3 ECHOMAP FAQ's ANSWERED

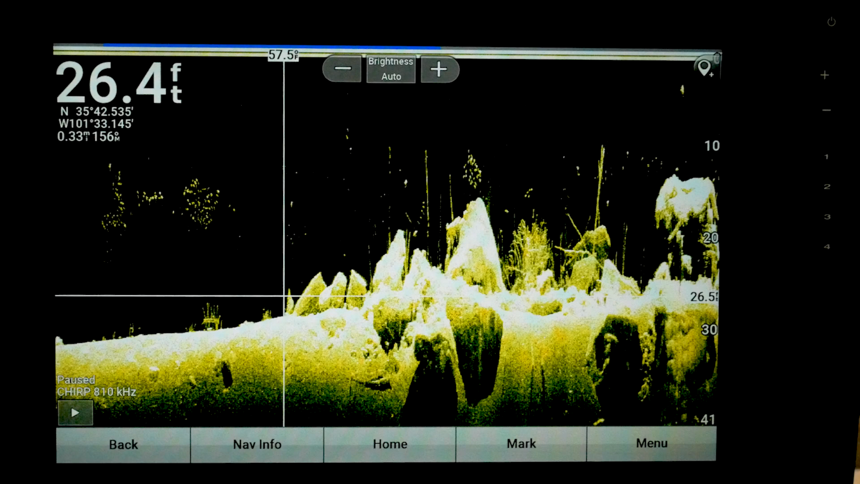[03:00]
On screen: depth 26.4 ft
Sometimes I'll just run along, and I'll mark a bunch of different places. And then if I decide that I like them, I'll go back later and put symbols in them, and name them, and do all that kind of stuff. It depends on how many you mark and how you fish. But you can always go through, and if you want to get rid of all the ones that you didn't use, and you can sort them by that gray dot. So anyway, let's go through this one more time. We can pause the screen, swipe, go back,
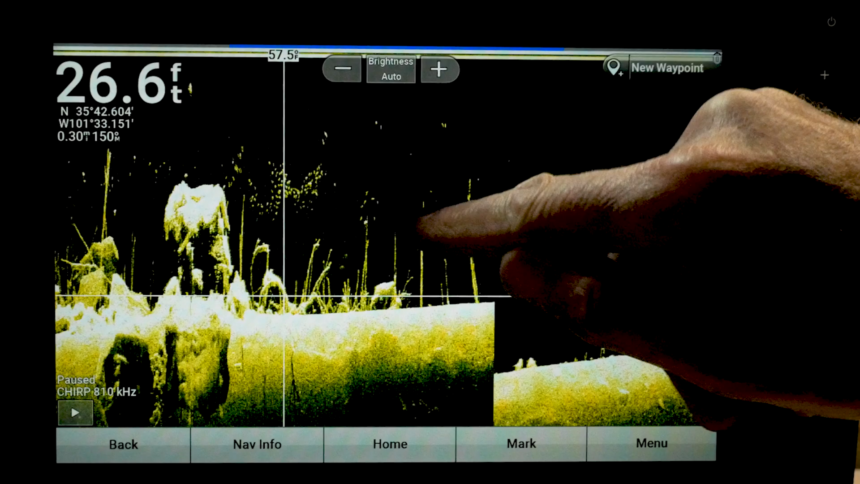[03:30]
On screen: depth 26.6 ft
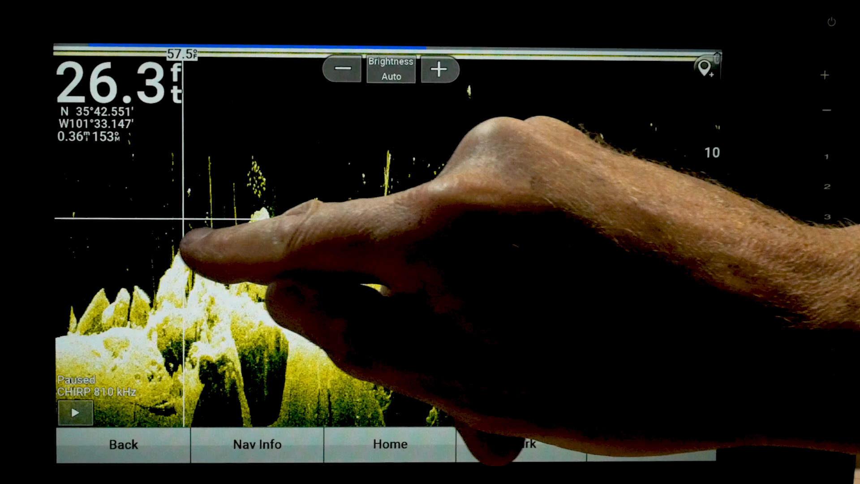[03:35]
set the crosshairs where I want it, and then hit the teardrop, waypoint created at cursor.
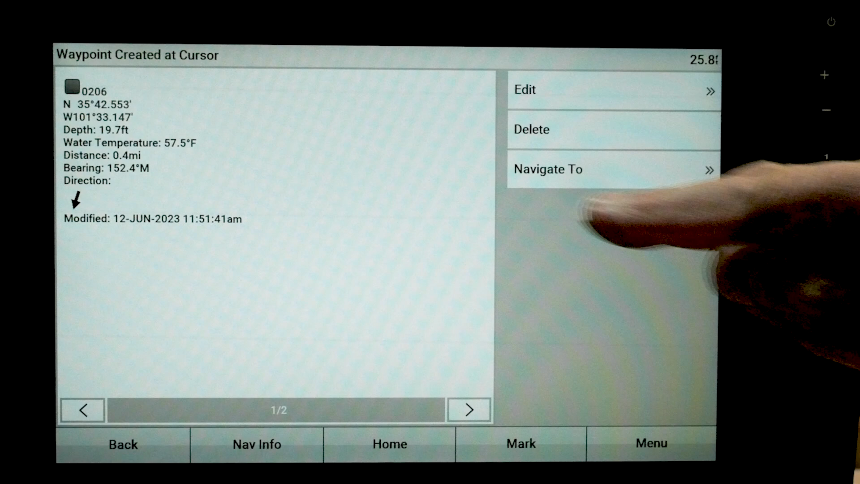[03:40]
Now, here's the big mistake that most people make. Let's go ahead and start that again.
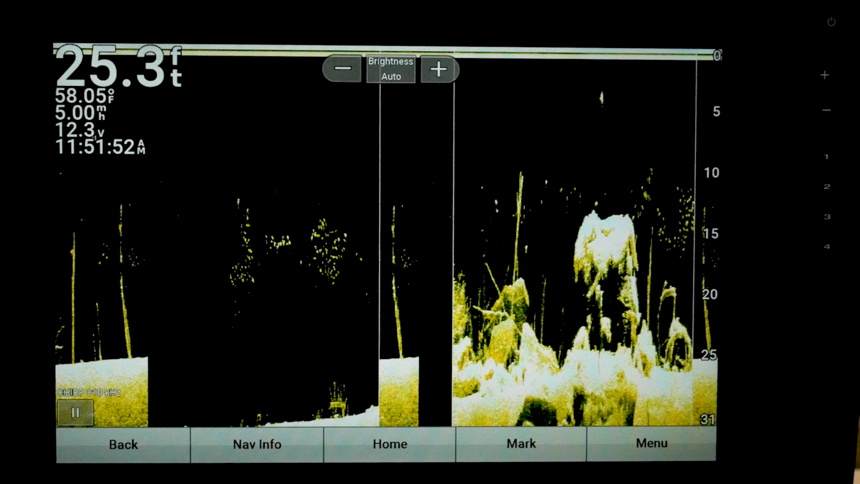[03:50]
On screen: depth 25.3 ft, water 58.05°F
Because they'll be running along, and they'll say, oh, wow, look at that right there. I want to mark that. There's a mark button down here at the bottom. If you hit that mark button, look here, waypoint created at boat.
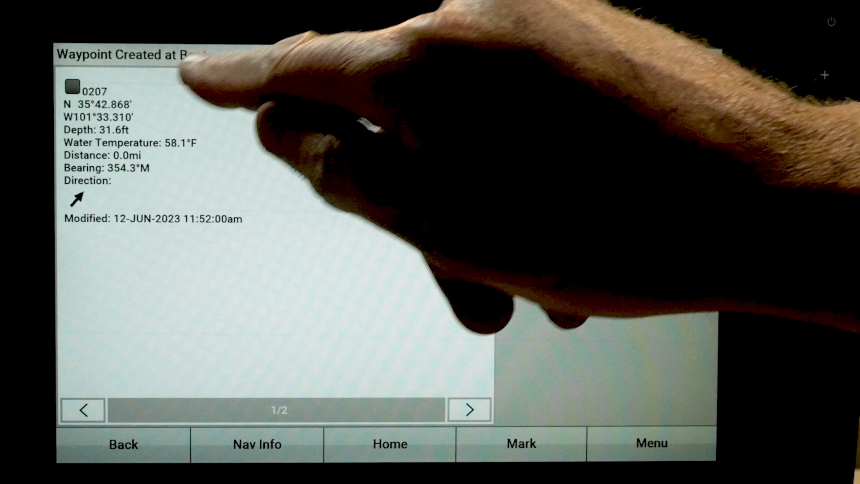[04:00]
So what that did, that created a waypoint where your boat is.
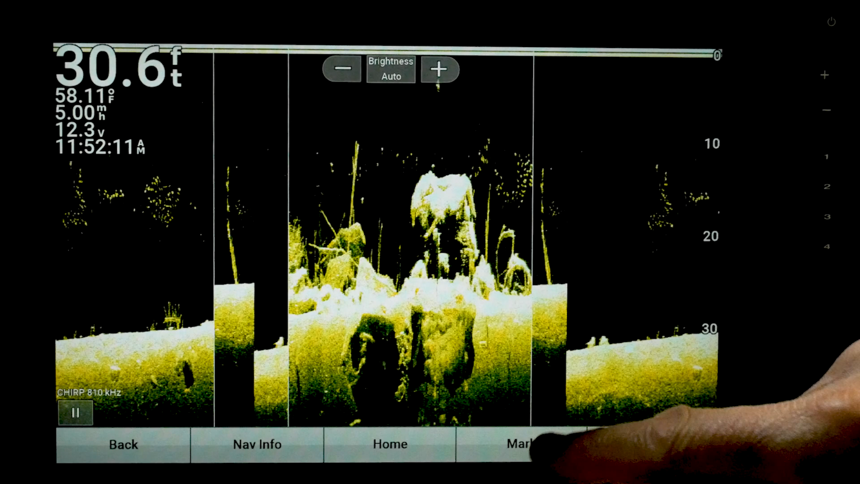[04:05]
On screen: depth 30.6 ft, water 58.11°F
So let's take a look at that. Now, what it does, it gives you the maximum depth there.
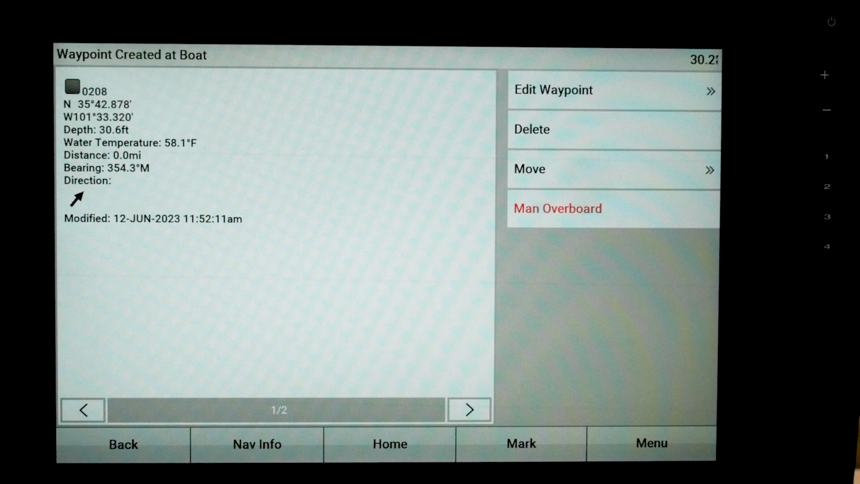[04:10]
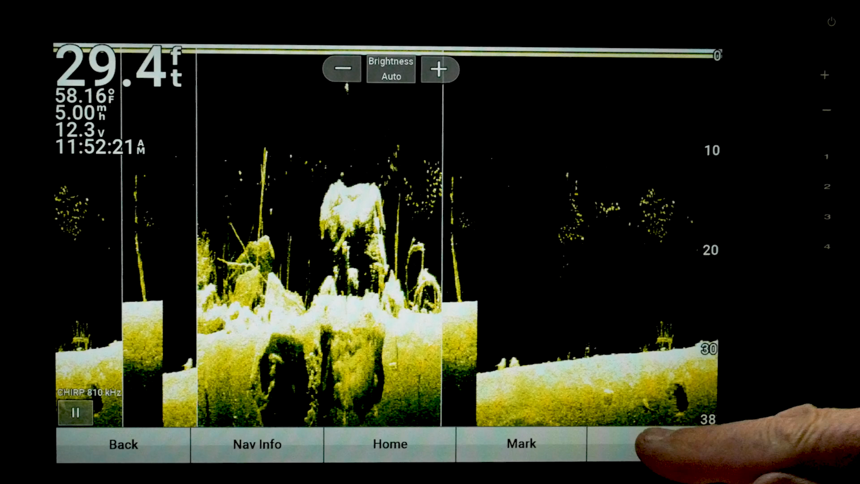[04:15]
On screen: depth 29.4 ft, water 58.16°F
So that's what mistake most people make, is they hit that mark button instead of pausing, and hitting the teardrop.
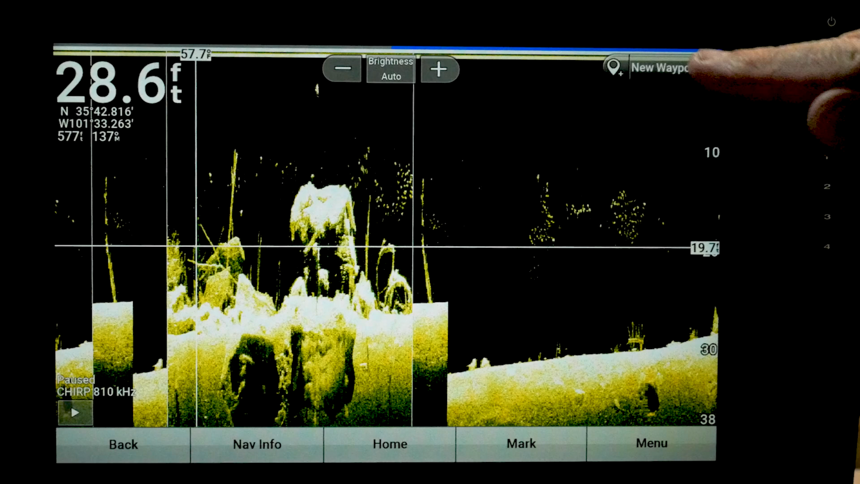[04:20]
On screen: depth 28.6 ft
All right.
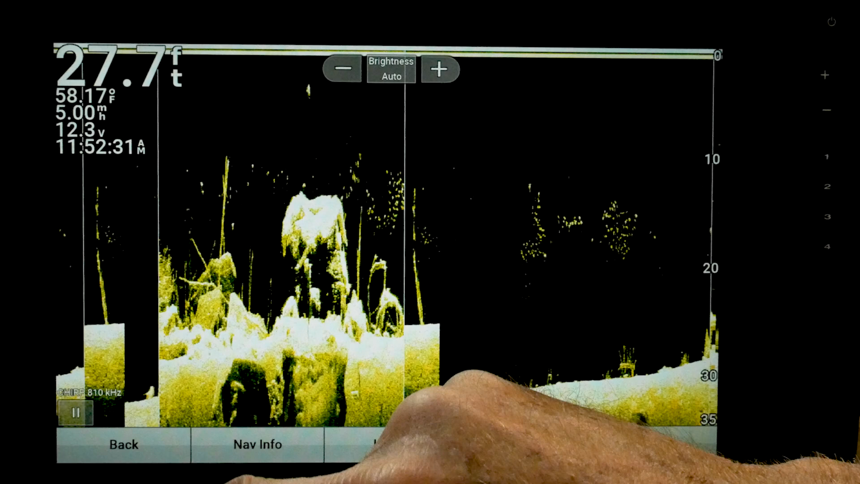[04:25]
On screen: depth 27.7 ft, water 58.17°F, speed 5.00 mph
Now, every time I did that, I created a waypoint, so I have to go back and delete all those.
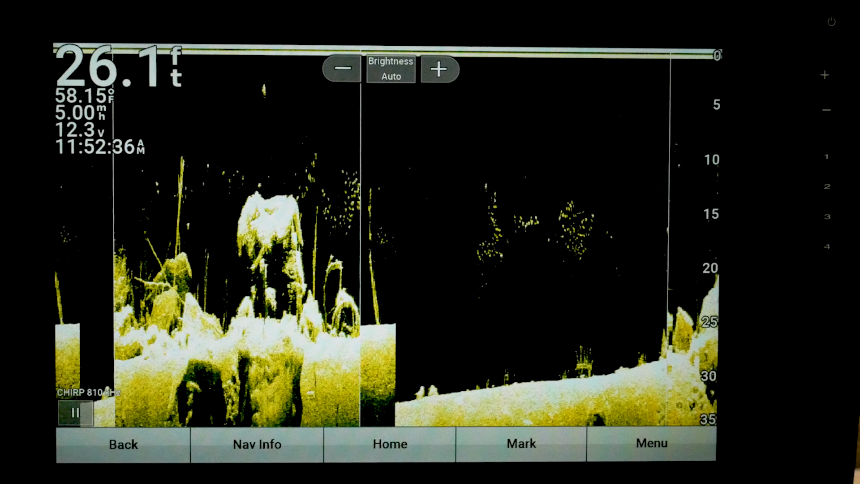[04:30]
On screen: depth 26.1 ft, water 58.15°F
All right. So the next thing is contrast.
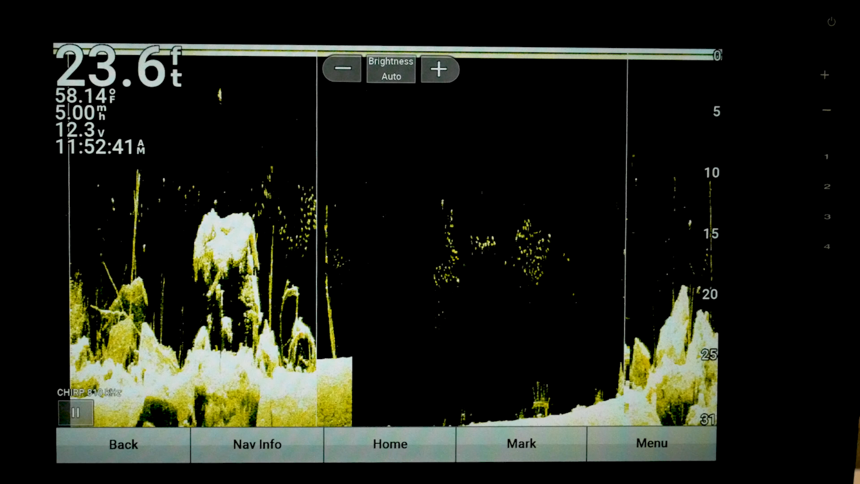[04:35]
On screen: depth 23.6 ft, water 58.14°F, speed 5.00 mph
Let's take a look at that. So if you go to menu, you got your contrast and your brightness.
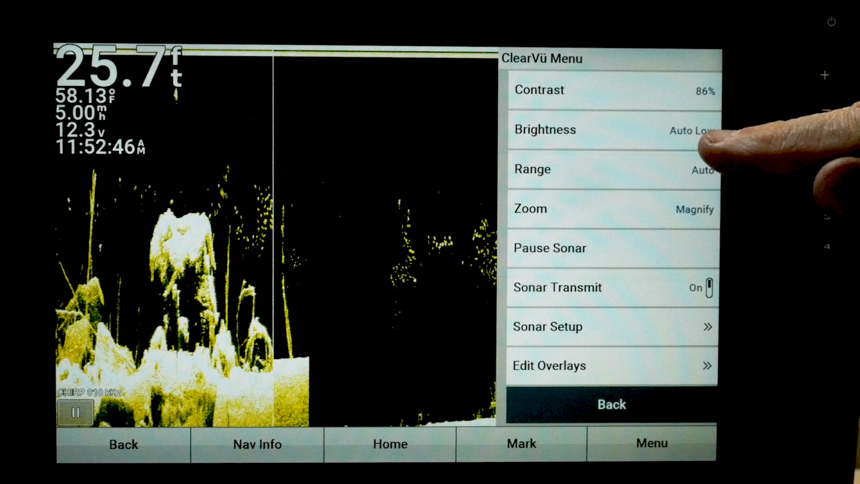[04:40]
On screen: depth 25.7 ft, water 58.13°F
Now, your brightness is always going to revert back to the auto.
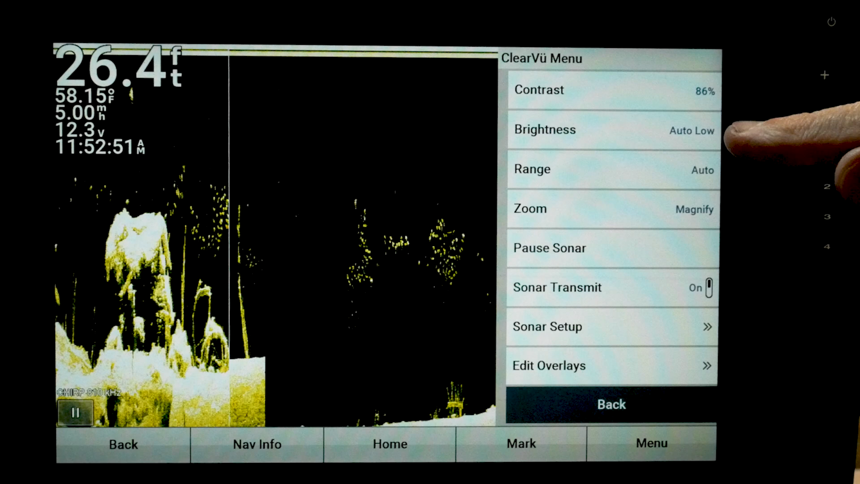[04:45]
On screen: depth 26.4 ft, water 58.15°F
So go into your brightness, just get in the habit of doing it.
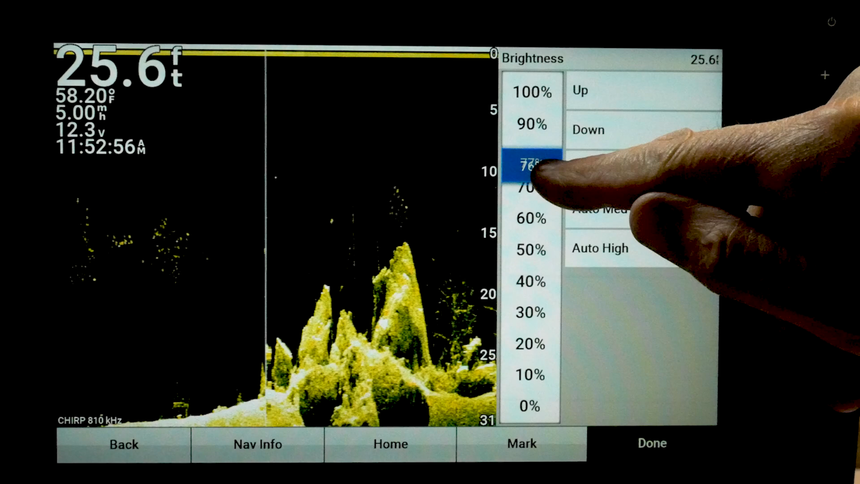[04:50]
On screen: depth 25.6 ft, water 58.20°F
And once you move this, it puts it in manual. And I start out about 90% most of the time. Now, realize that this is a simulator,
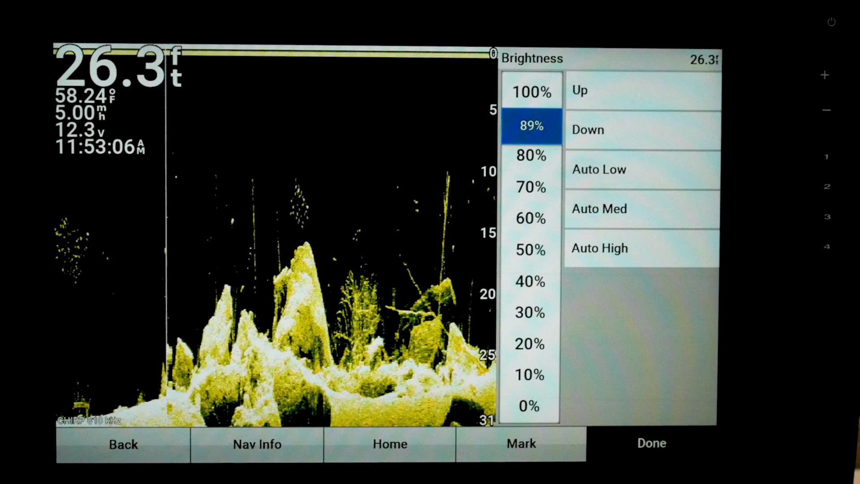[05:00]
On screen: depth 26.3 ft, water 58.24°F, speed 5.00 mph
so it's going to be a little more drastic when you're out on the lake. Okay.
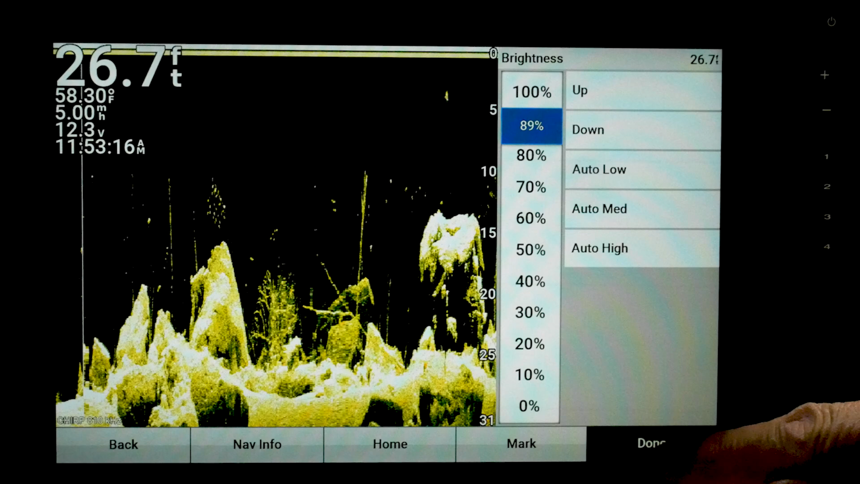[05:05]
On screen: depth 26.7 ft
So then you hit done. Hit menu again, and you can go to your contrast.
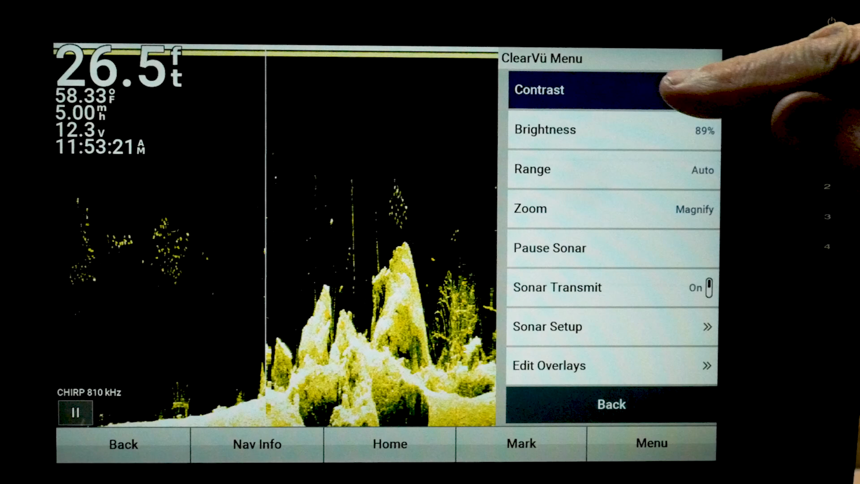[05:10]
On screen: depth 26.5 ft, water 58.33°F
And same thing there. Now, what a lot of people will do is they'll go to default.
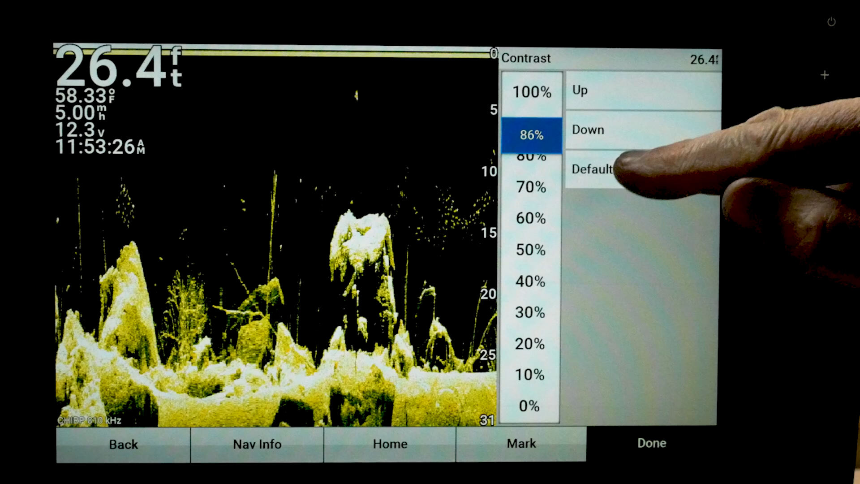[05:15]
On screen: depth 26.4 ft, water 58.33°F
And default sometimes makes it kind of dim.